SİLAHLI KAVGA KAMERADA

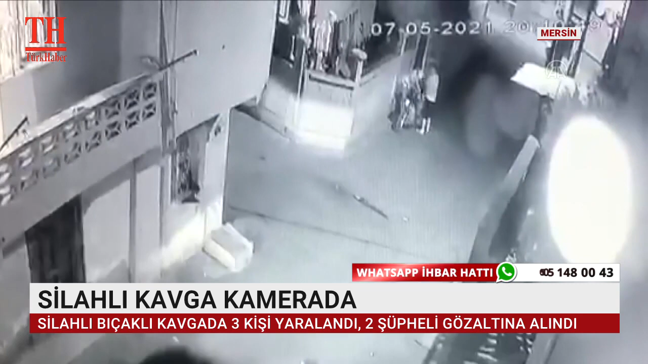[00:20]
Tartışmanın büyümesi üzerine tüfek ve bıçakların kullanıldığı kavgada Abdullah Harun K., Muhammed Furkan A. ve Musab K. yaralandı. Yaşananlar güvenlik kamerasına yansıdı. Olay yerine sevk edilen 112 acil servis ekipleri yaralıları Tarsus devrit hastanesine kaldırdı. Polis kavgaya karıştığını belirlediği 2 zanlıyı gözaltına aldı.